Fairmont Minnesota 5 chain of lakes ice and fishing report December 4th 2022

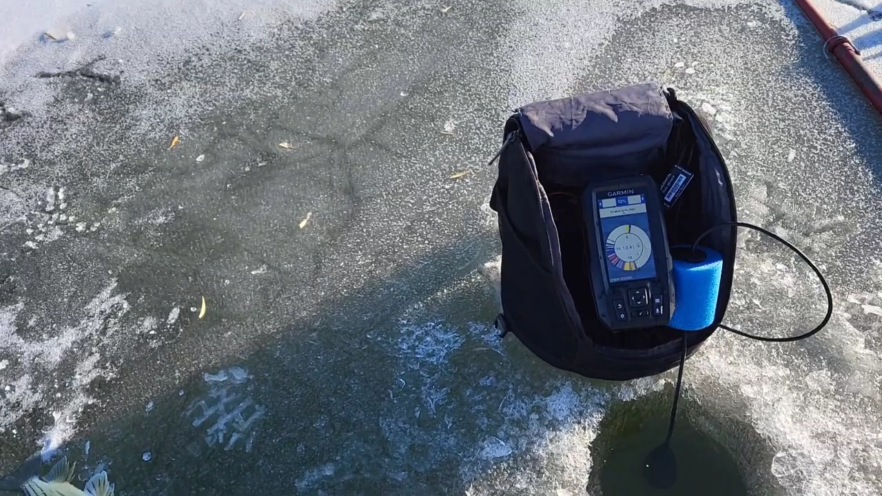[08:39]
that's ten foot of water hopefully you can see that but look at that school of fish had
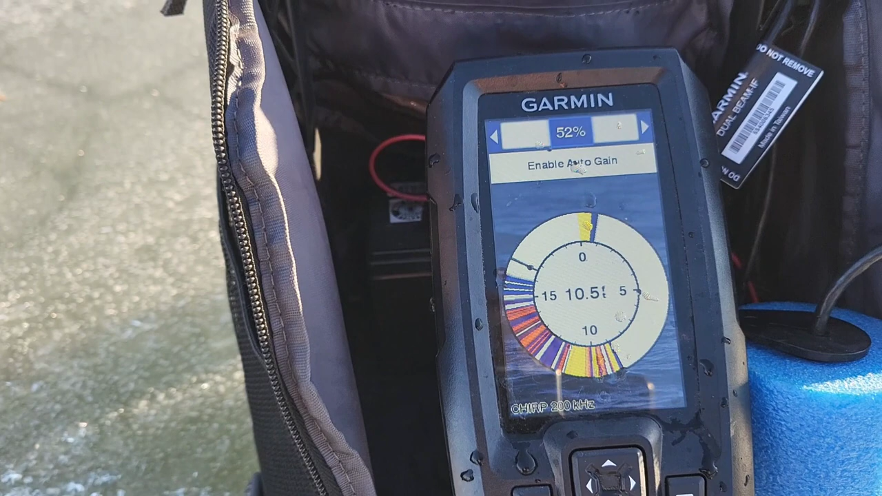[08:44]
them up to five foot at one point pretty darn crazy but good to see